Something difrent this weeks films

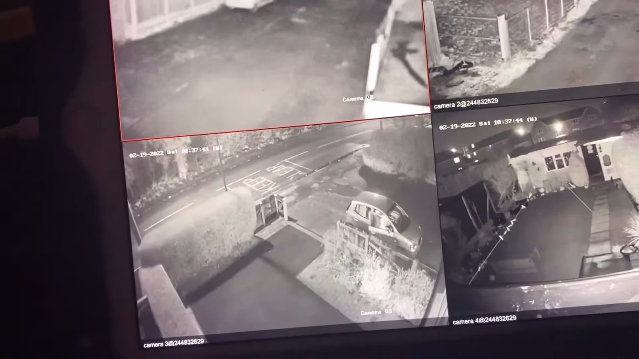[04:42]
He's arrived to check in. Let's go back. Where do we want to check? The front door. Here he is. He's just getting out the car now.
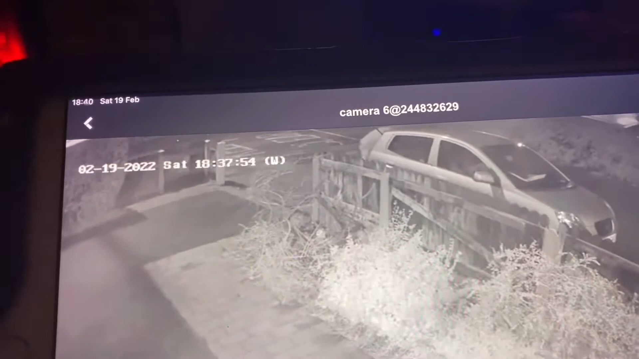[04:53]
Here he is. Come on. Boot check the number. Debbie's going to sort. Have you got the wallet? Oh, yeah. Here he comes.
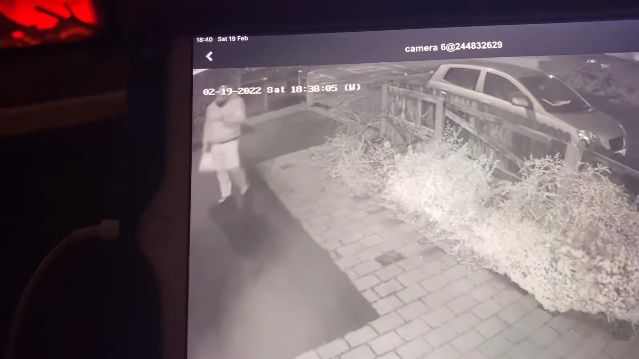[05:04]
Yeah. Just checking. The door, look.
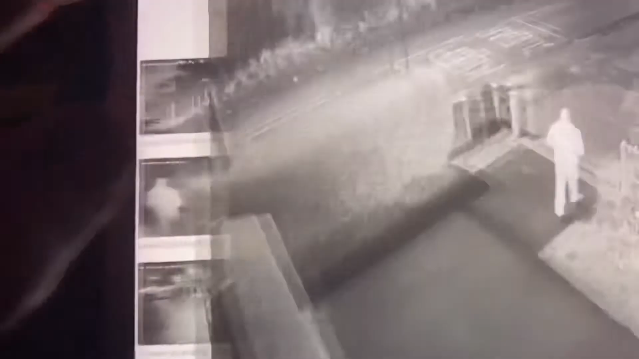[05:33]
Here he is. Going back into his car. The Ring doorbell told us there was someone by the door.
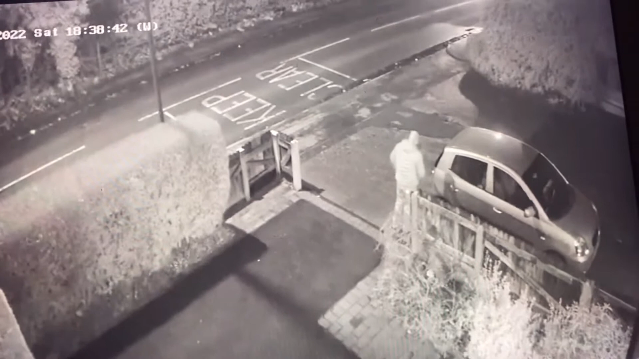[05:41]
Let's see what he does. How does he turn around? Does he go up? Oh, has he got another one? Oh, he's got another. Oh, maybe getting the other one ready. No, here he goes. Let's see what he does. Are you going to sit up? Yeah, hold on. I'm just watching the delivery man go and do whatever he's doing. I'll tell you what we'll do. We'll watch him from that angle.
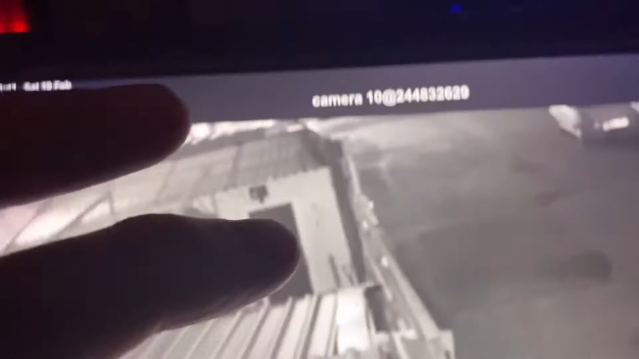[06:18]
Ah, we can move that. Let's have a closer look at what he's doing. Here we are.
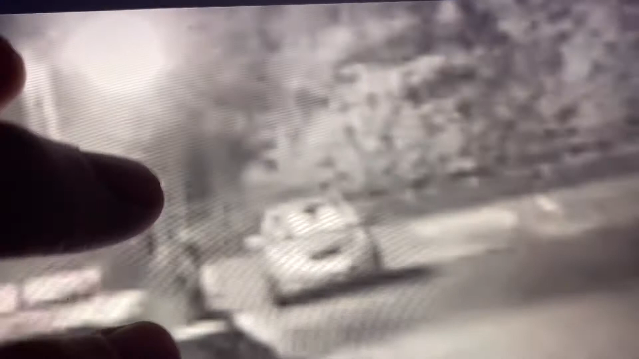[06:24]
Mm-hmm. It's not very clear, is it?
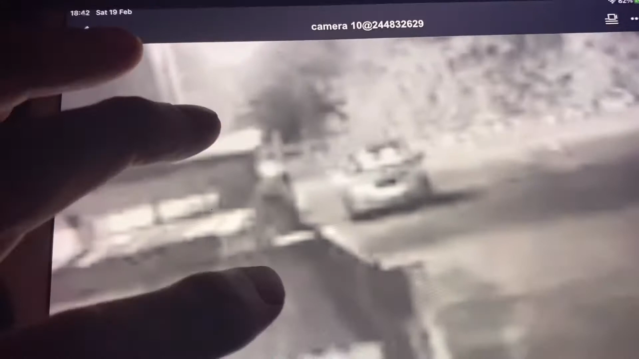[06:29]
Because... oh, here he goes. He's fired it up.
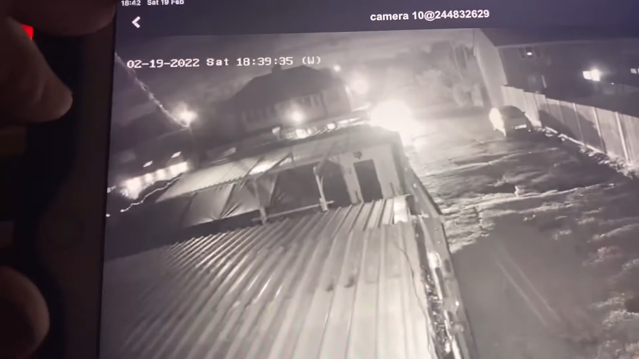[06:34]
Let's see which... Where does he turn? Oh, he's turning around by the side, so...
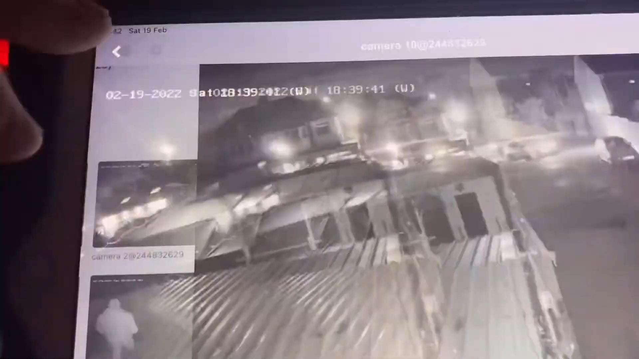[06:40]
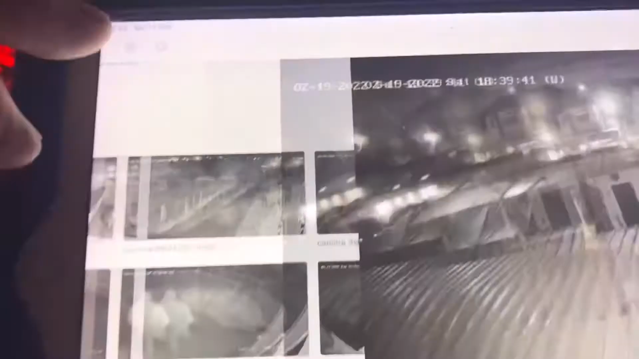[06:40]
That'll be... That camera there. Here he is turning around, look. Camera's looking for him. Here we are. The camera's looking for him. Now the camera's going to follow him. So let's go back up there and watch him depart. Here he goes, watch him depart.
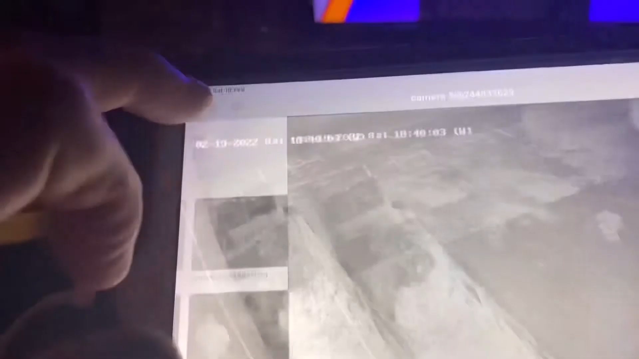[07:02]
And he's gone. Where's he gone? Where's he gone? What am I going to press? Oh, that one. That's what I'm going to press, see? So you can see now that he's gone back. So we'll back and watch everything. And this is on the iPad in the room.
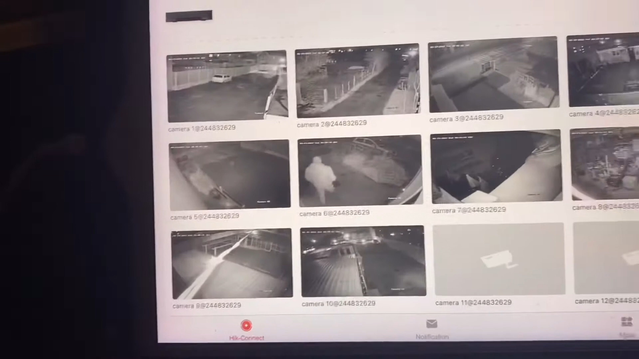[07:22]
I've got it connected to the garage. Obviously connected to the office upstairs, and you can have it on your phone if we were out somewhere, and you can have it on your iPad. Well, let's have a quick update.